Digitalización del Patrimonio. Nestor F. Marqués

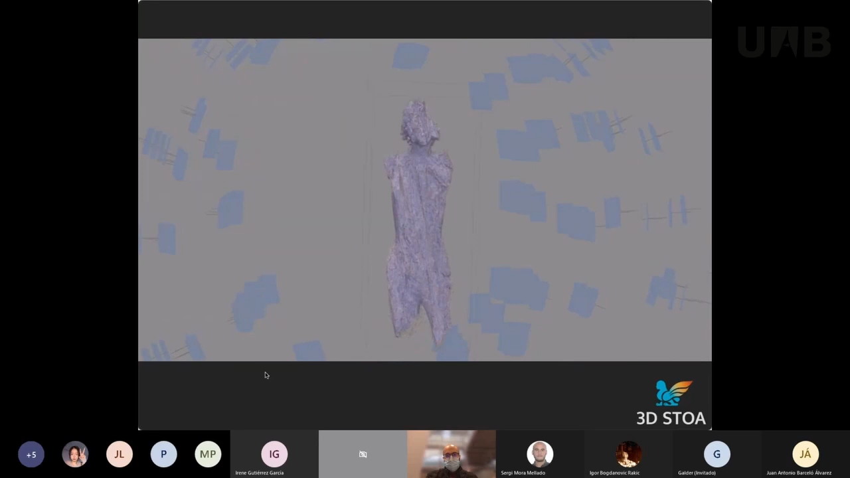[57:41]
También se generó la documentación 3D de la maltrecha talla de madera de San Sebastián, preservada en el Museo de Segovia desde los años 70.